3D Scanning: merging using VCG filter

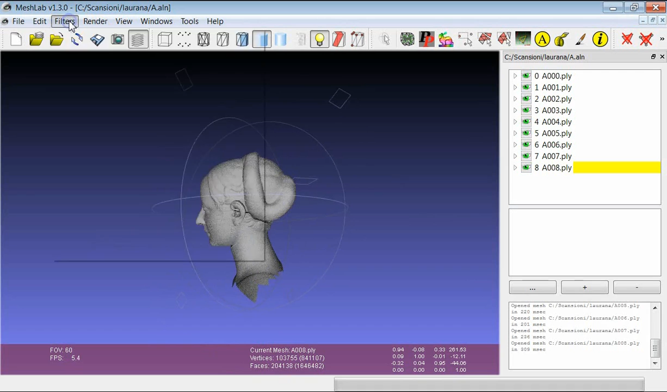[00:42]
This time we will have a look at the surface reconstruction VCG filter.
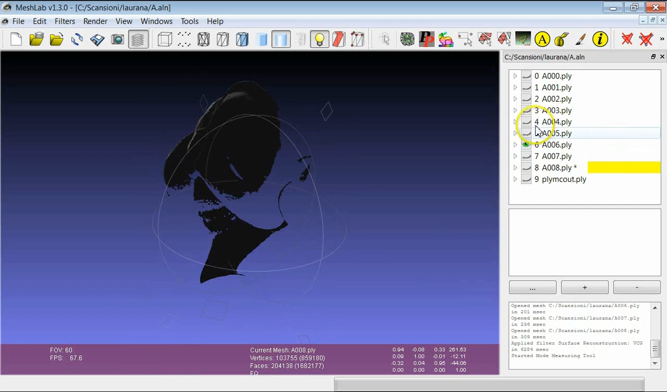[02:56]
respect to the original range maps from which we started. So, this was the original detail and this is the result.
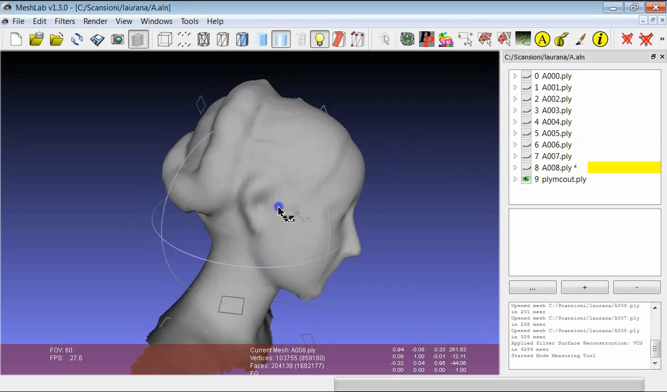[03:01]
So, the idea is that probably we
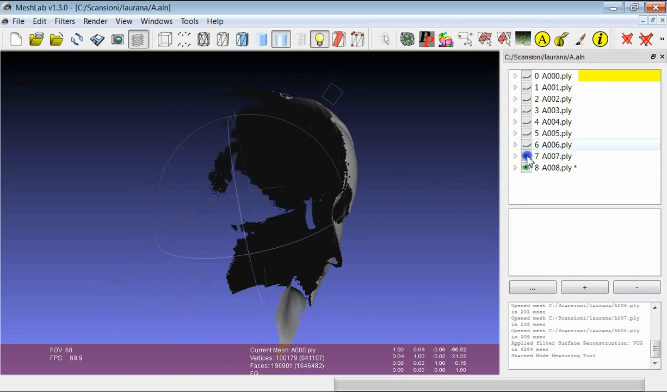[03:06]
need to choose a lower value for the voxel side in order to preserve the original detail.
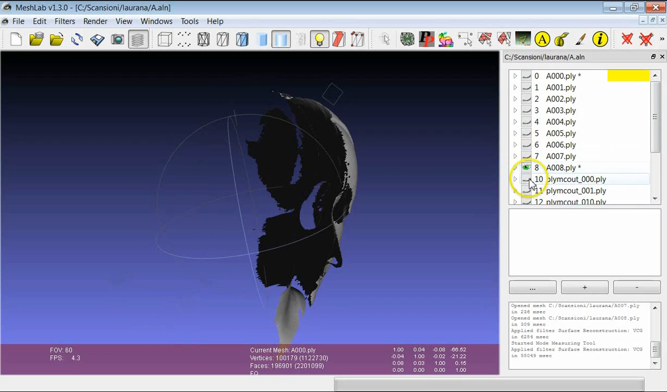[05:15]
So, you see here that the first part defines this part of the sub-volume.
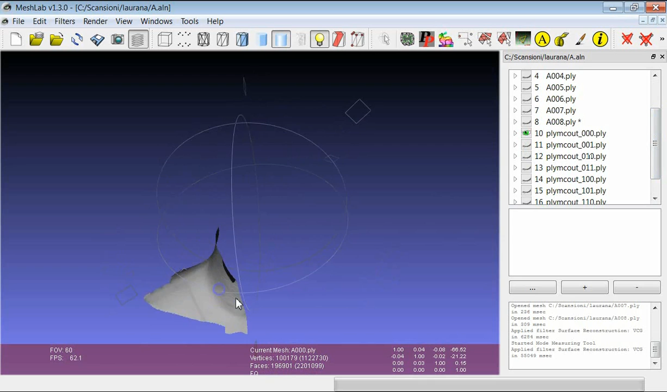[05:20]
And then we can make all the other paths visible.